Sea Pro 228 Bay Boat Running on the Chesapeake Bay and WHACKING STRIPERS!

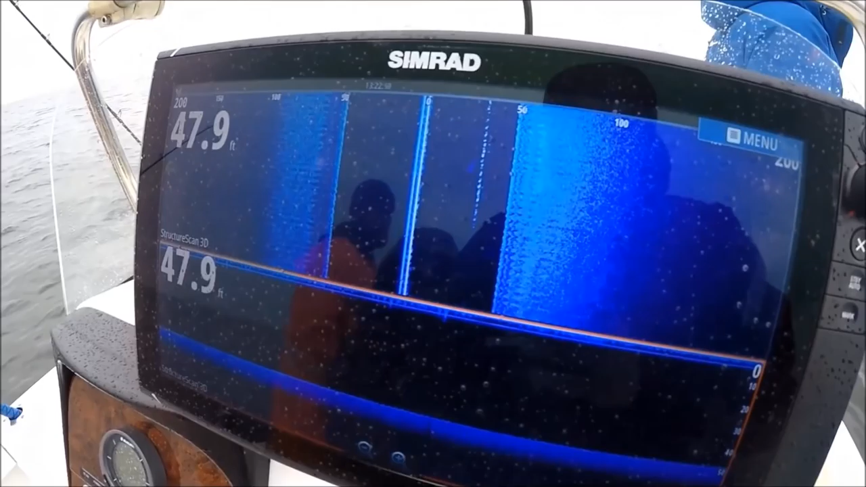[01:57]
On screen: depth 47.9 ft
Alright, I want to show you something here with the new 3D structure scan It comes with an enhanced left and right scan as well This mark here
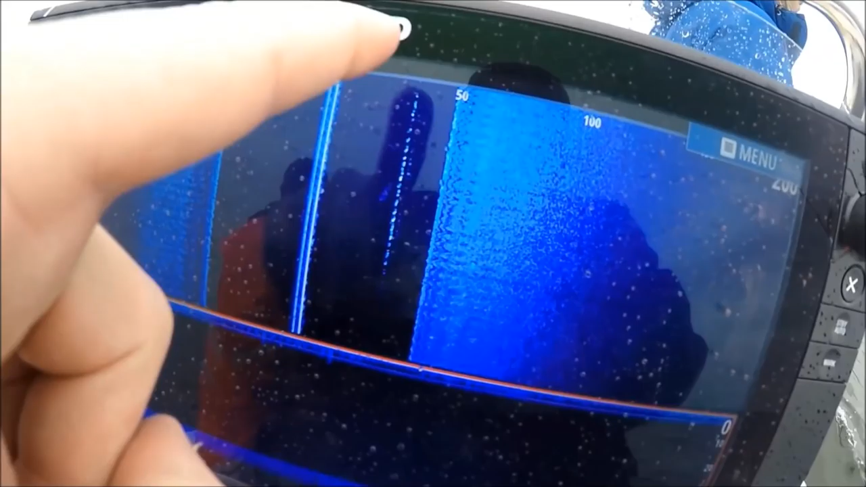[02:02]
that we're seeing repeated over and over again at about 40 feet Right off our right side, our starboard side That is actually an eel on a side planer out here
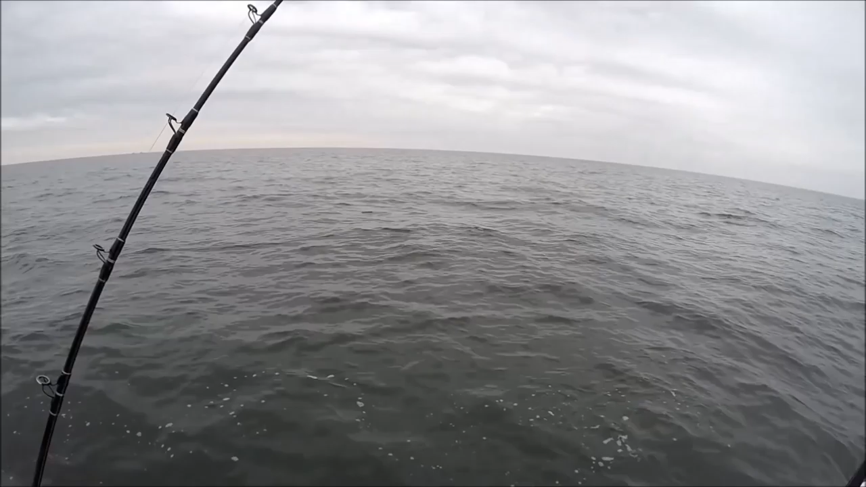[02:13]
A couple little split shots and an eel swimming straight down And we're just marking that eel over and over again
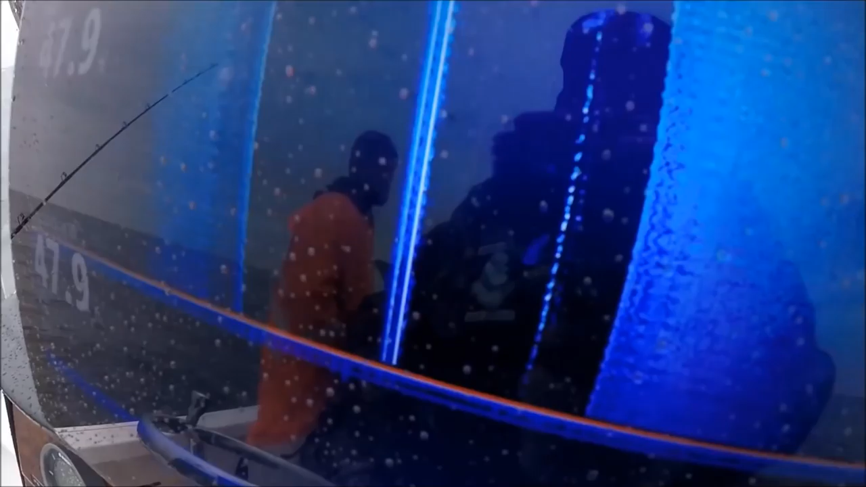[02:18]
So the way it's working now It's so sensitive and looks so shallow
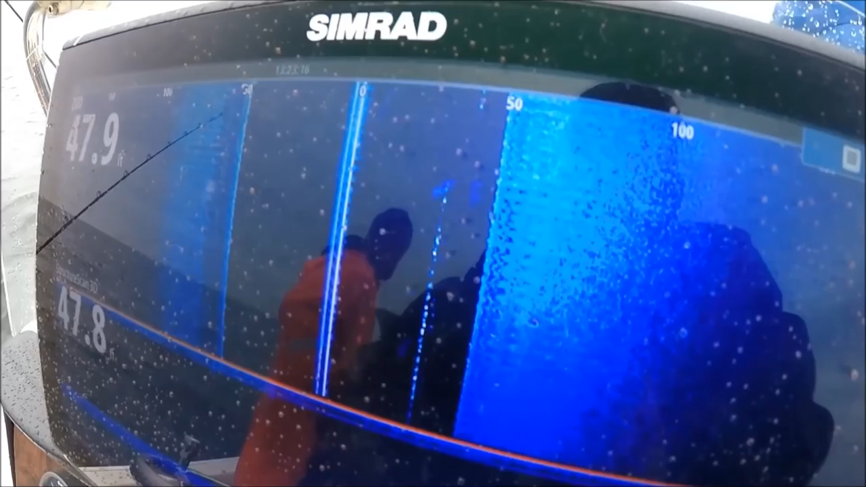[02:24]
Plane wise out to the sides That we're marking our actual baits As if we would mark down lines
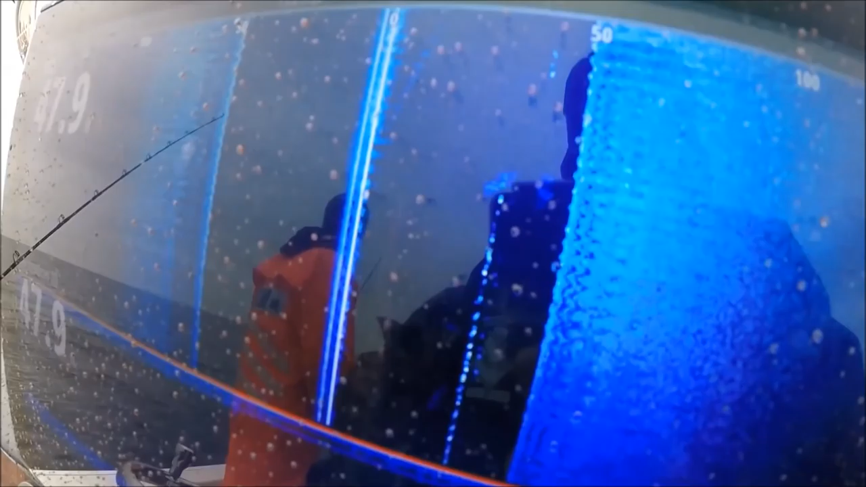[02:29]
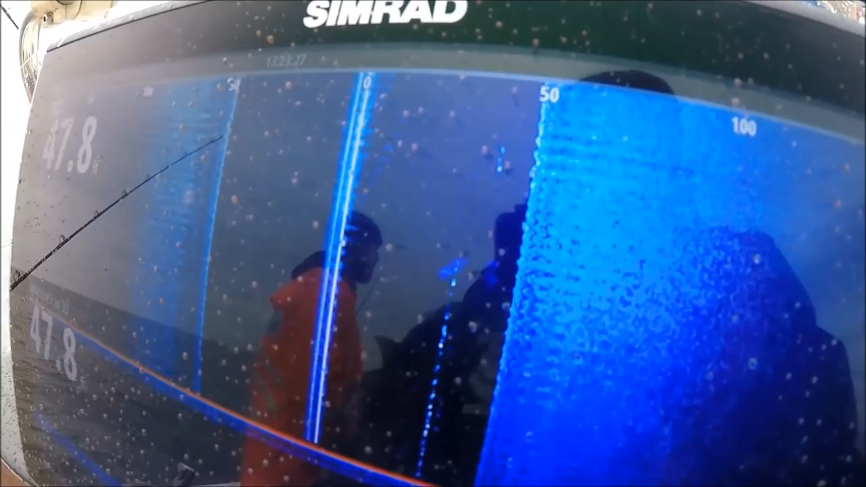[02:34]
So that's a great improvement right there That's worth the money if you ask me Even if you don't use the 3D